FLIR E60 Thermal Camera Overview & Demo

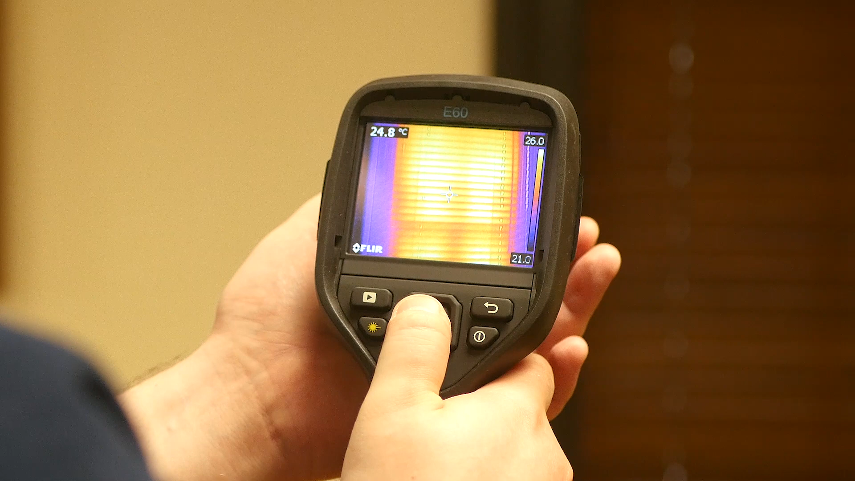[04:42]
On screen: spot 24.8°C
You can see I'm just in and out of focus here. Not a lot of travel to the focus ring, but it does what it needs to. Got a nice sharp image there. You can see as I change the focus, the MSX distance, adjusting for parallax, shifts better onto the image. Now, if that's bothering me, just use the touchscreen, go into image mode, and go just into thermal.
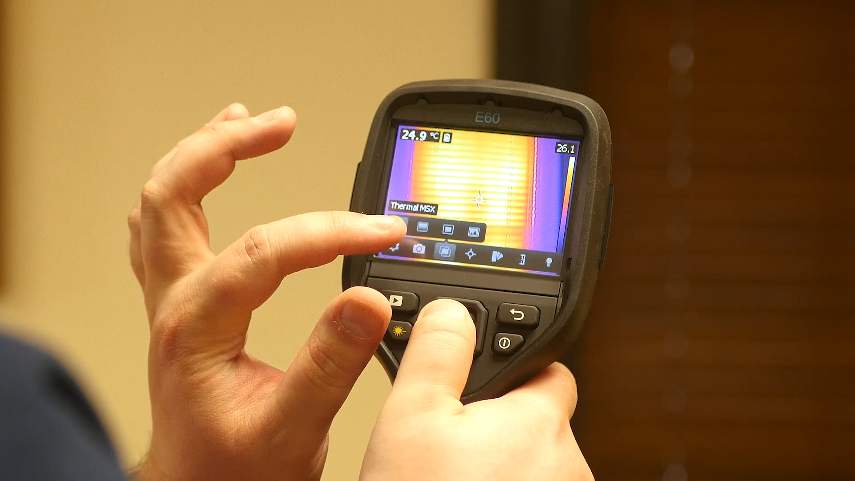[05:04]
On screen: spot 24.9°C
It's going to do that calibration thing every couple minutes. When you first turn it on and bring it into an environment, it's going to do it more often. As soon as it acclimates, it'll be fairly not noticeable. Just a couple of seconds here or there. You can capture a single shot or videos.
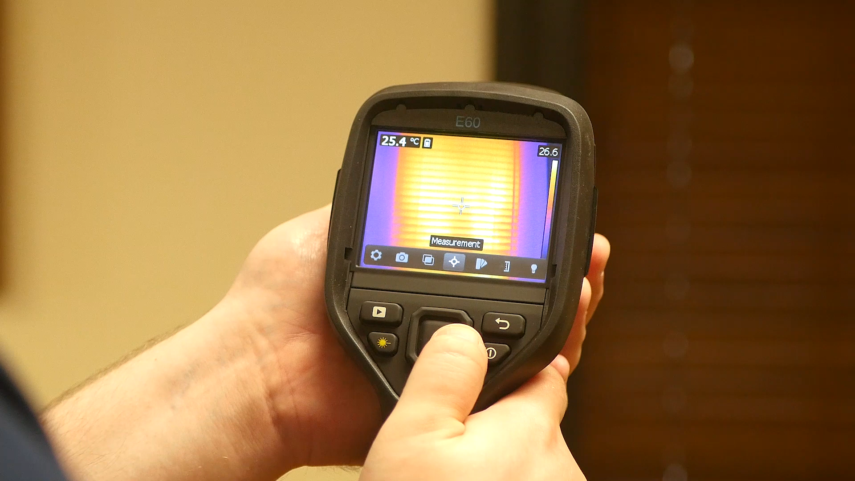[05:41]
On screen: spot 25.4°C
You have the different picture modes. If you want picture-in-picture, or just the camera for some reason. When you capture an image, you can, in the software, adjust whether you want picture-in-picture, or just extract the digital image. So, changing the image mode doesn't change what you can do with it after you've imported the images into FLIR tools. See, we've got a different temperature here inside that box. It's looking for the hottest point and showing you up here.
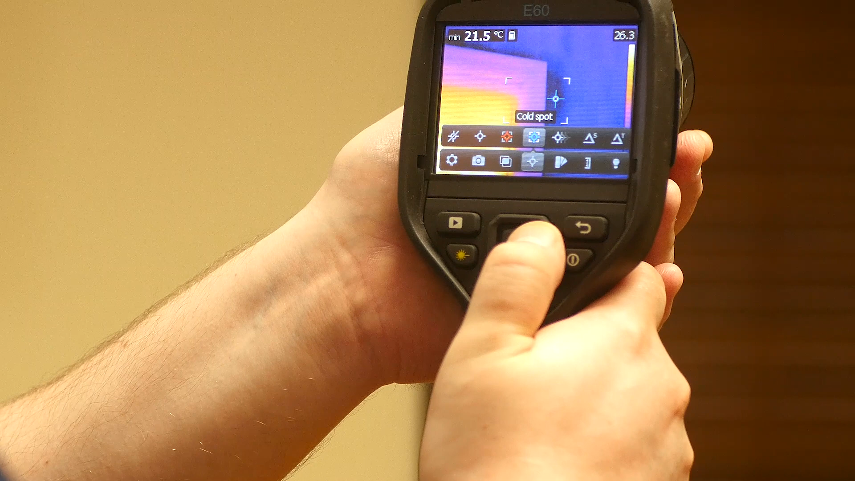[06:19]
On screen: min 21.5°C
You do the coolest as well. Good for scanning around the corners, seeing how much heat loss we have, seeing if we need to go back around with some caulking.
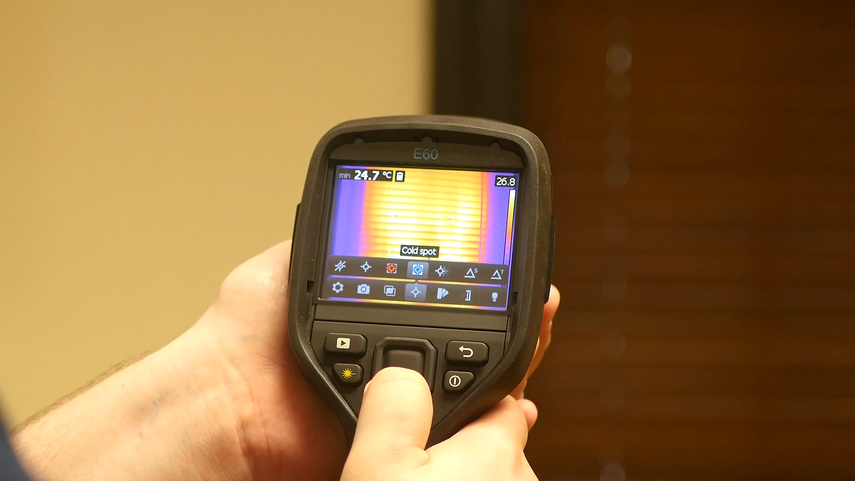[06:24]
On screen: min 24.7°C
Or, I can do multiple spots and move them.
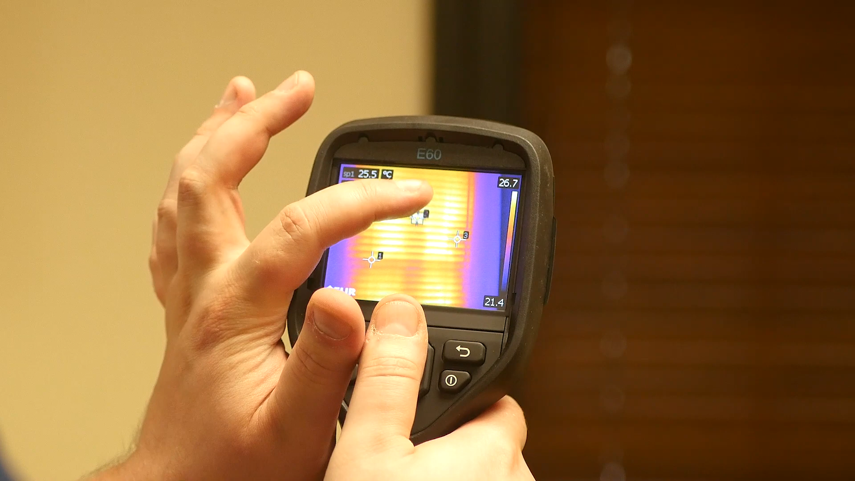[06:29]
On screen: spot 25.5°C
I can change local parameters. So, say I had different types of material in the scene, I could change the emissivity.
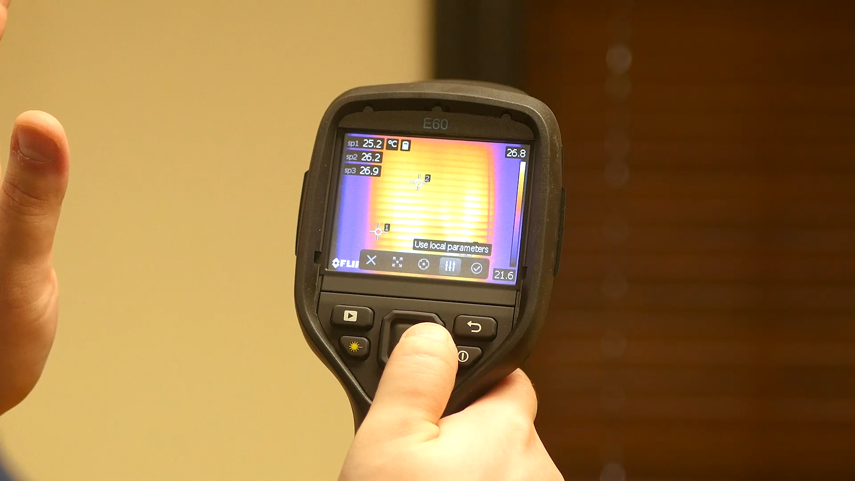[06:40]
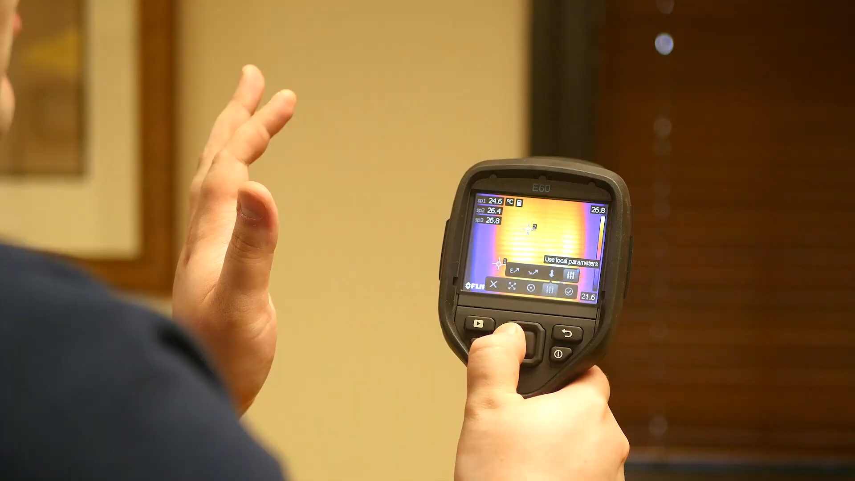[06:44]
Or, I could change the object distance or the reflected temperature.
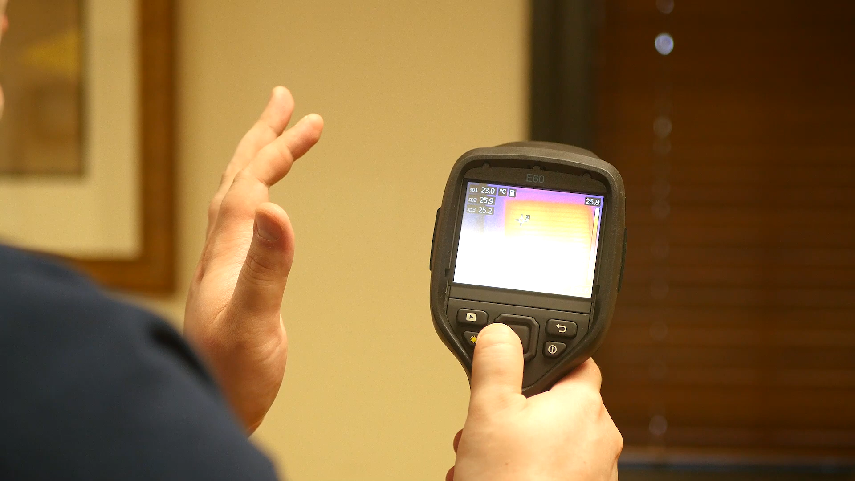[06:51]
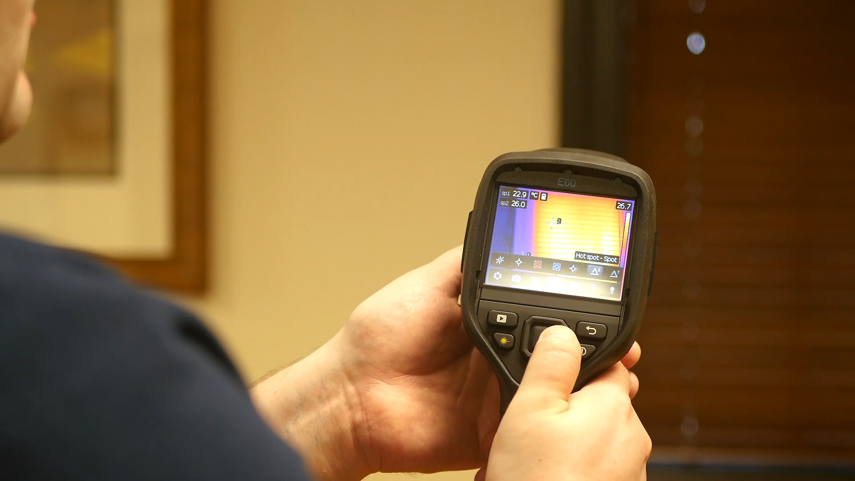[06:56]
You can also do a delta measurement.
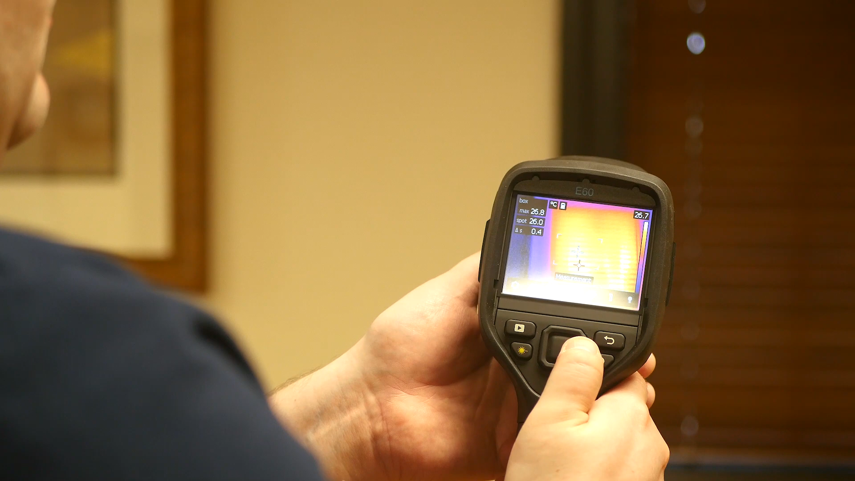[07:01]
So, there's lots of different things you can do. So, that's the FLIR E60.